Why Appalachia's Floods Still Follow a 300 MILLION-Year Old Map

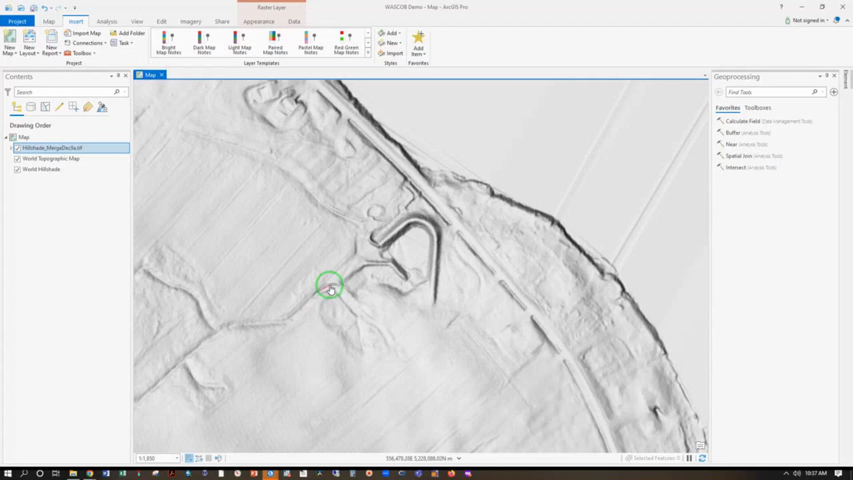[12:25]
These overlays reveal that saturated valley fills and entrenched channels,